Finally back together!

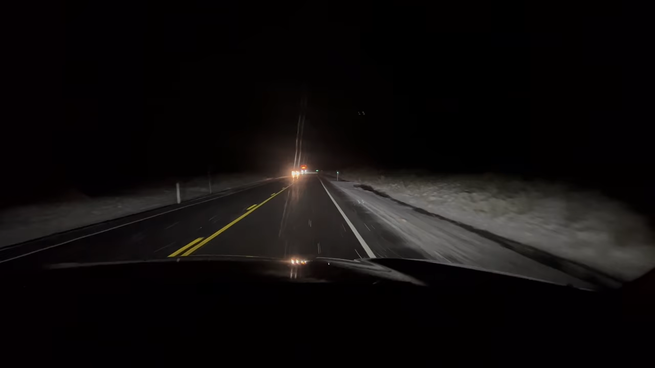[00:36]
And so our 14-hour road trip to Southern California begins.
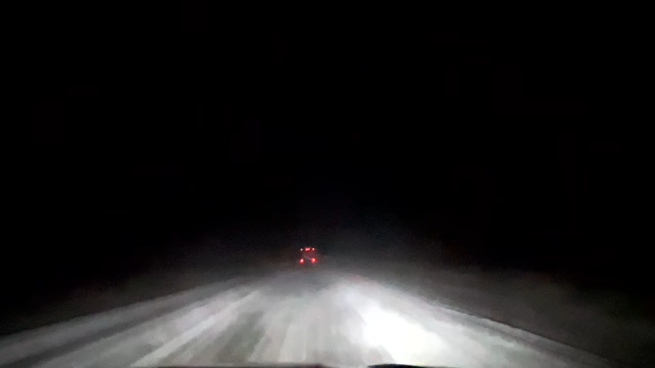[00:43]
But first, we have to get through this unexpected snowstorm.